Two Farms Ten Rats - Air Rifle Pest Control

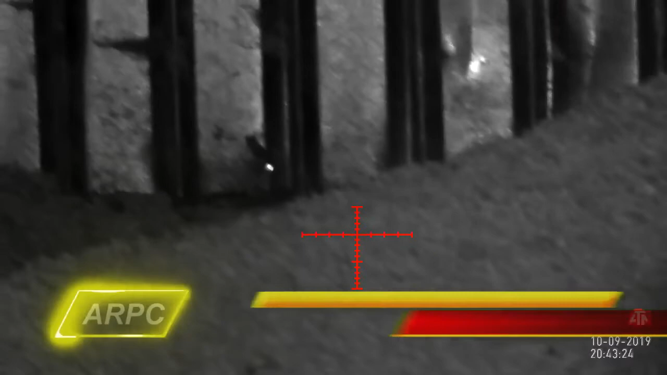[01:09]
Just a couple of shots this evening from this farm. There's a small hole in the wall there and the other side of that wall is where the straw is kept.
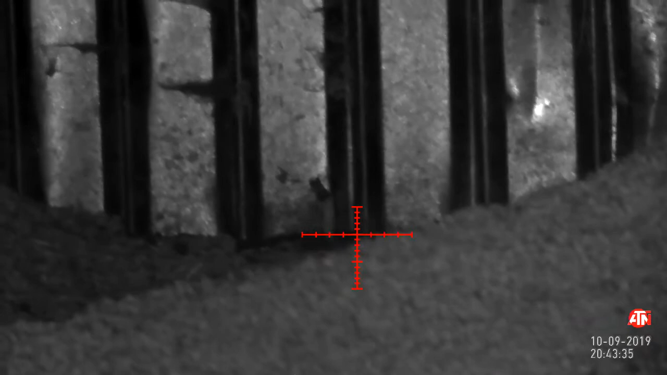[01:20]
So I think they're nesting in there and coming through to feed at the grain store. So as they stick the head through, I stick a pellet through.
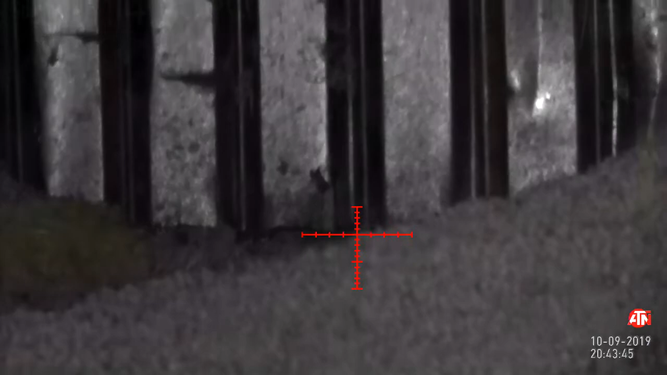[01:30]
I initially spotted those on the thermal, you can see that little heat spot there. That's the rats pushing their way through the wall.
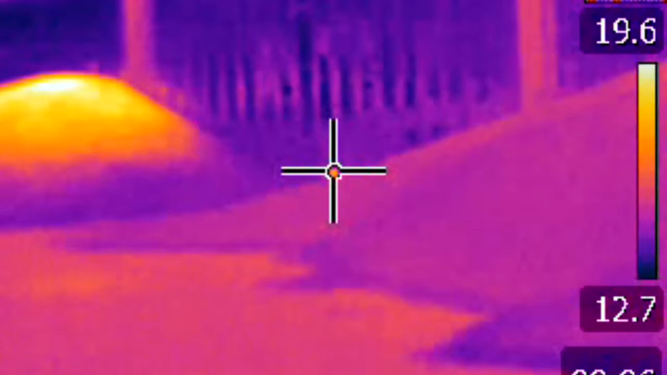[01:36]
So quickly put the night vision on and shot them in the face.
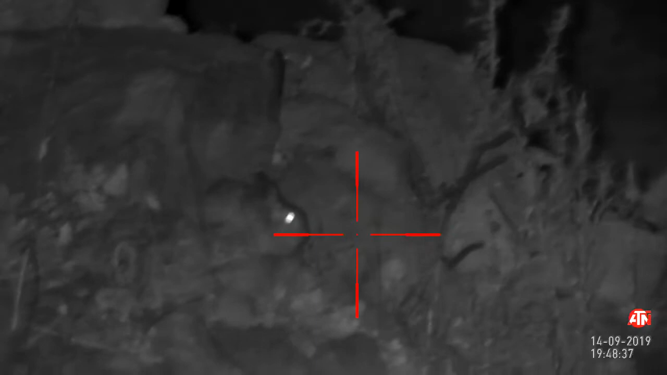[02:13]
He can just sit and chill there for a little while, enjoy the evening. Rats however, they are on my quarry list. Absolutely. There's a lot of glare there. That glare is from the security camera. There's a security camera up on the hill shining. Instead of looking down, so the eye is shining down the hill.
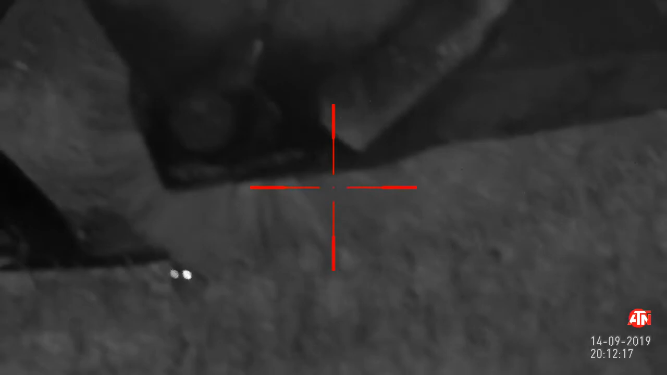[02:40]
Creating a lot of glare. Now on a previous shoot, I've got a couple of rats from underneath here. So this is a big bucket with a brush or a sweeper on the front.
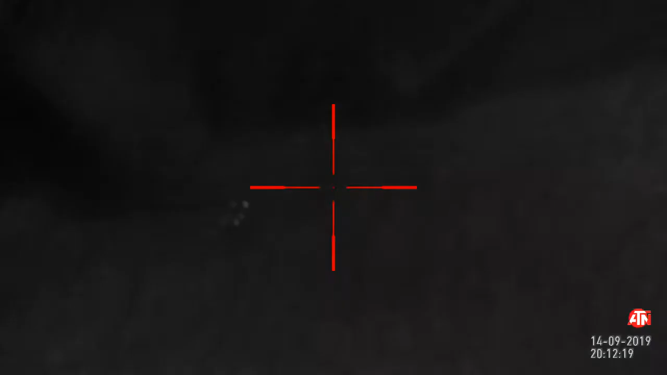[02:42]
So there's rats sticking their head out and they're hiding underneath there. Nice easy shot there. Take him down and drag him out.
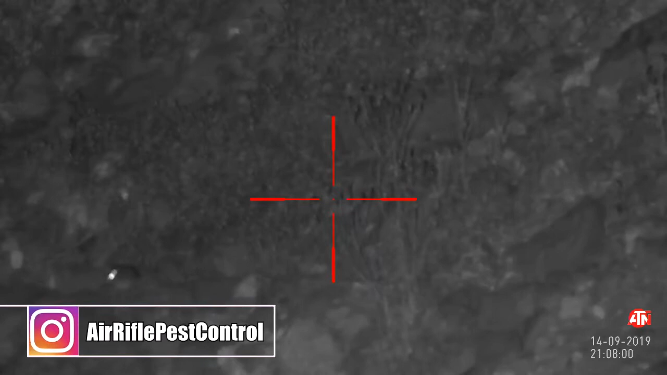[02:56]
This is up on a rock face. Now there's a few of them around there. There's a lot of holes and nests in there. Just deciding which one to go for to be honest. Pick the nearest one. Had to take the shot freehand because I couldn't get the sticks on the ground. The ground was very muddy and slippery so it was actually safer taking a freehand here.
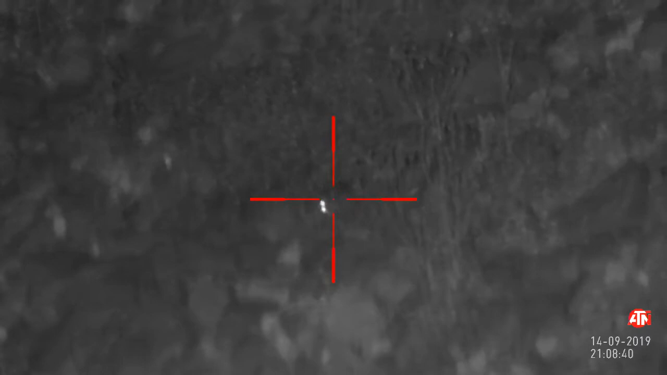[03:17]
I got a couple of them. They ended up back down in their nests. That one fell behind the rock. Fished them out. Threw them in the bin. So this is a few shoots over a few nights. It's been very quiet so I managed to get out again last night.
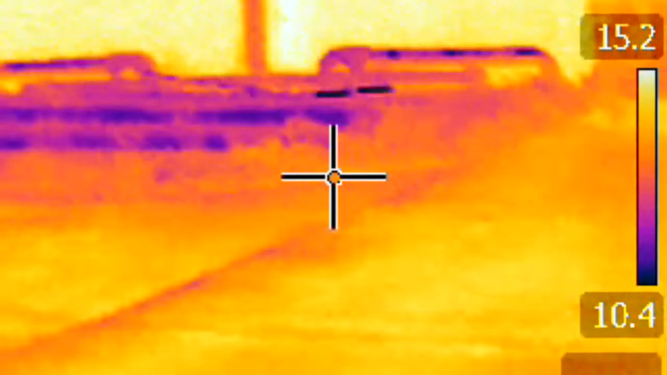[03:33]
Quick scan with the thermal and you can see the heat signature of the rat there. And what it looks like in night vision. So I'm looking around. Make sure there is nothing else in the area.
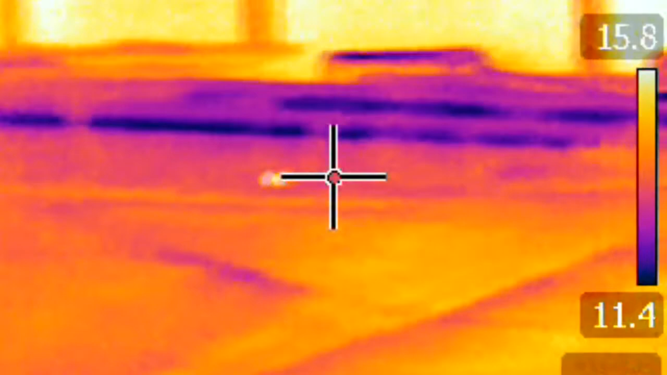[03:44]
If there was more than one rat I would try and assess which one would be the closest. To take the shot first. Cause minimal disruption so I can get as many as I can. He's about 15 yards from where I'm standing. Sitting there. Proud as punch.
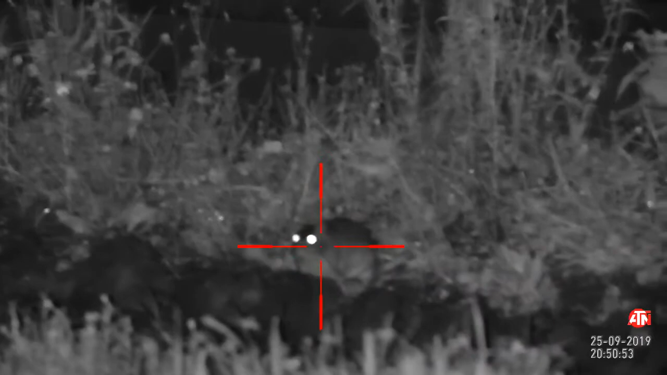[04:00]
So I'm just going to cock the rifle. I've been walking around the farm. So I'll make sure it's unloaded as I'm doing that.
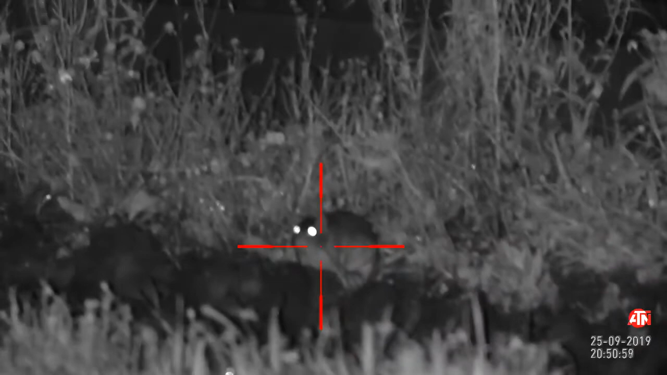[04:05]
Knock him down. Nice clean headshot with some GSB exact heavies. Over 10 grains. Absolutely fantastic pallets.
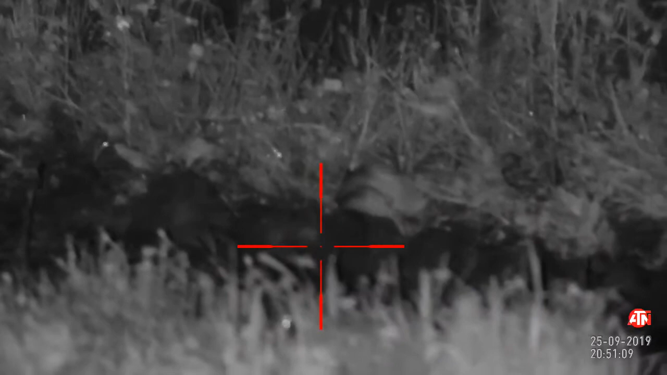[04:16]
Very accurate. And they hit hard. See the helicopter tail. Legs kicking.
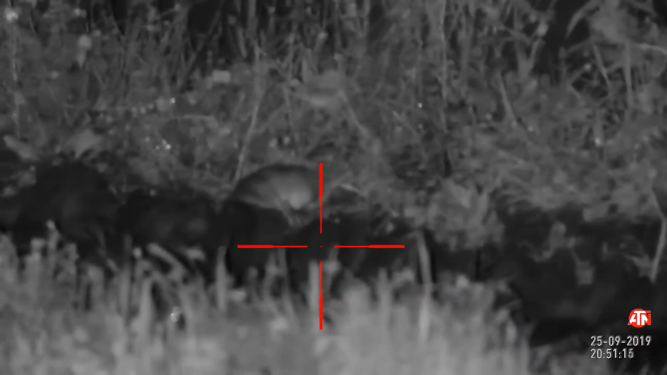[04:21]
This is disinhibition. There's information in the description on this.
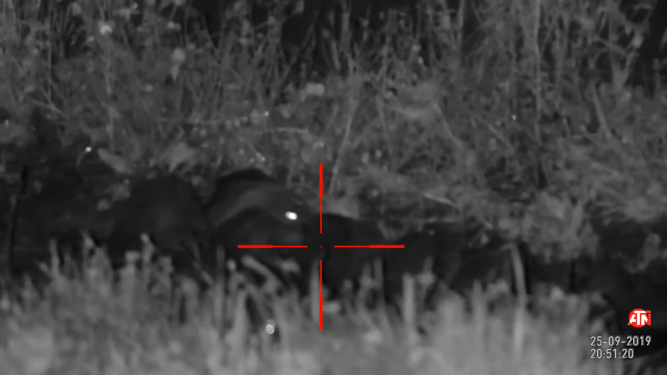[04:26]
If you are a regular viewer you'll know I keep talking about this. But it just explains exactly what's happening here.
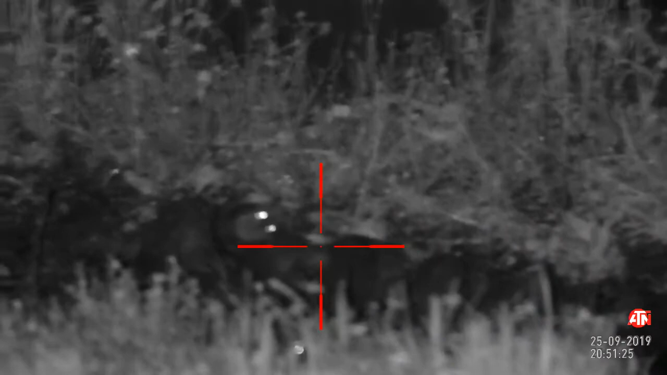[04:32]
That rat is dead. It's not in any pain. He's taking a nice clean headshot.
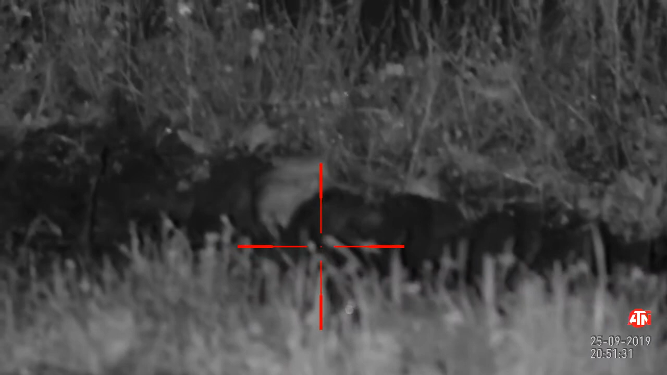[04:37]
And it's just kicking out. He's off to meet his maker now.
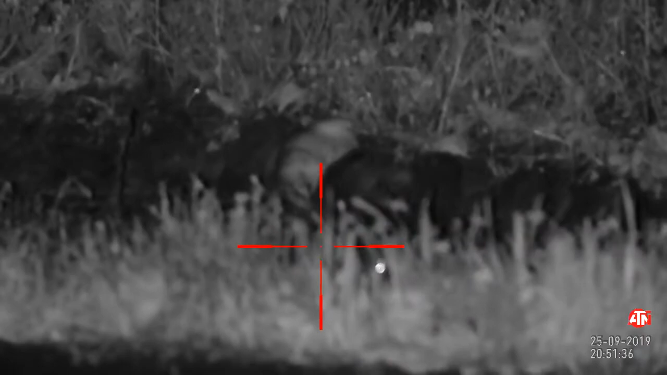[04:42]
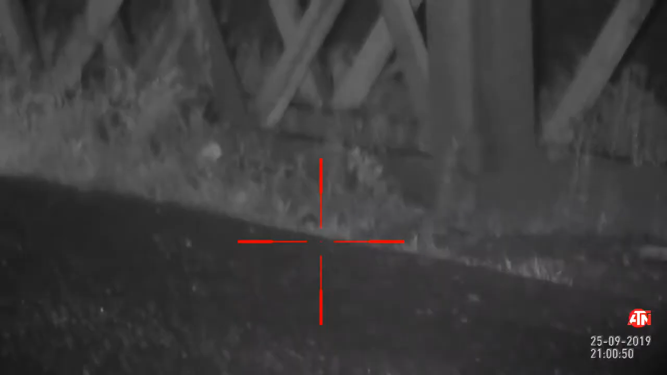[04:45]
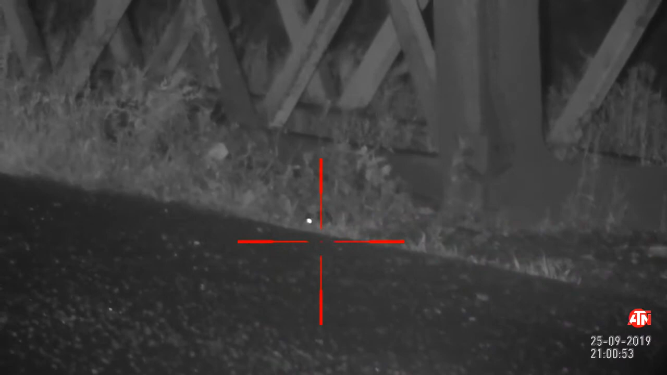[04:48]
Now this is a big steel tower or structure of some kind on the main pathway on the way down to the farm.
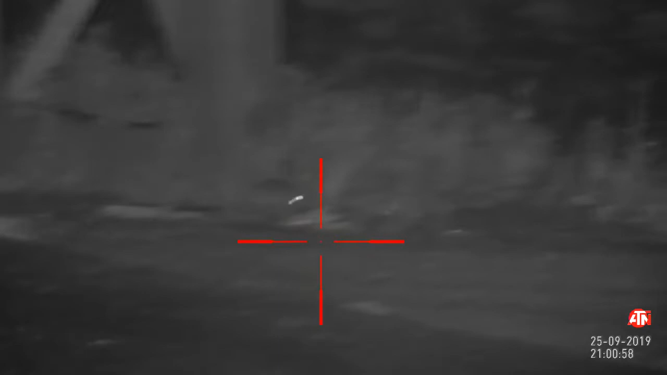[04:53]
There's a lot of rativity around here. So I'm just waiting for him to settle down and take a shot.
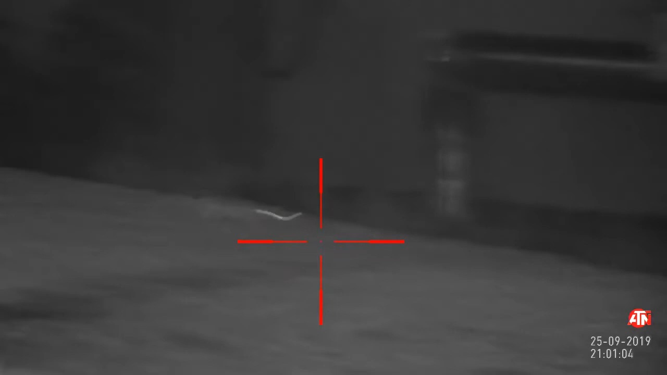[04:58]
But it's as if he knows what's coming. He's bolted. He's not hanging around. He's having none of it.
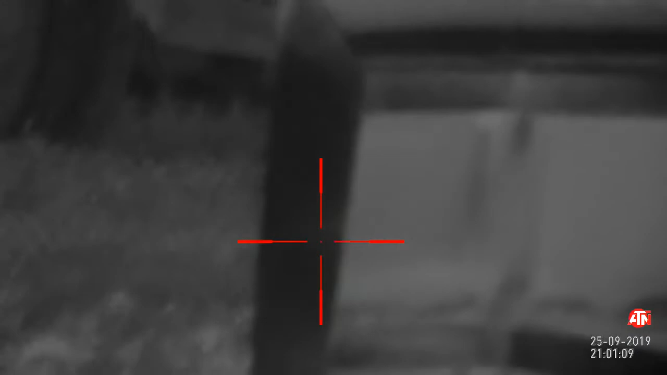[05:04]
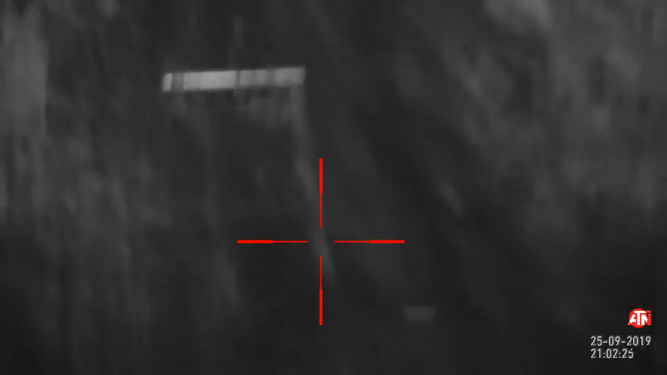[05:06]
I'm back over by the main pathway leading down to the central yard.
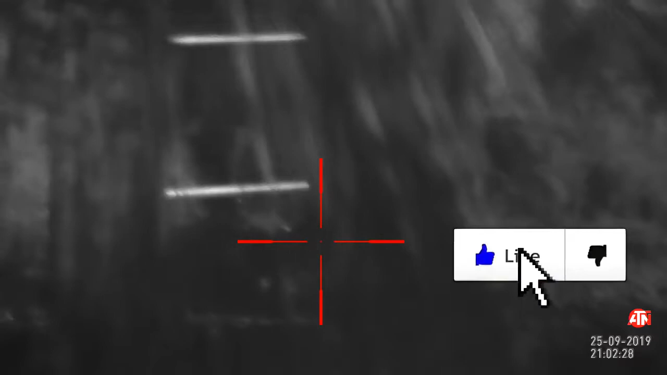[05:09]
And this is the huge structure. The metal structure that carries the pipe work for the grain. Now all that glares from the security camera. Got a really powerful infrared illuminator on it. And it's shining down onto the yard. So I think when I'm in this area, if I remember right, I didn't use the infrared illuminator on my rifle scope.
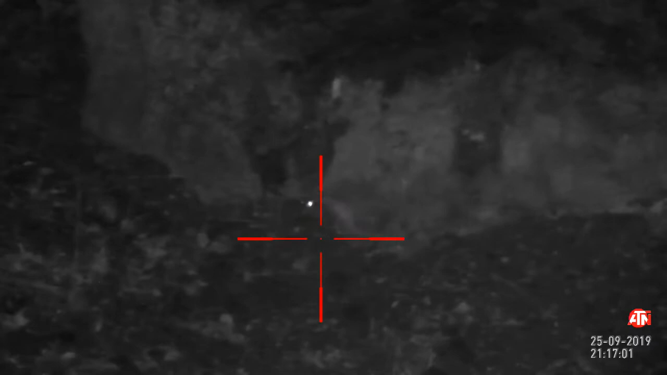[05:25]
It was purely from the security camera.
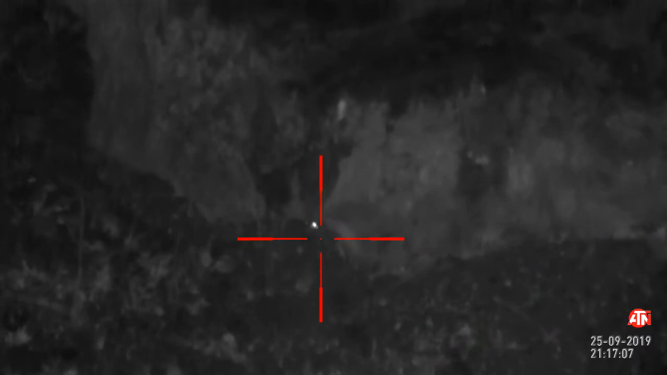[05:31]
I threw a pellet straight in there. Jammed him underneath the rocks. He wasn't going anywhere. Not a bad size. Pulled him out. Threw him in the bin.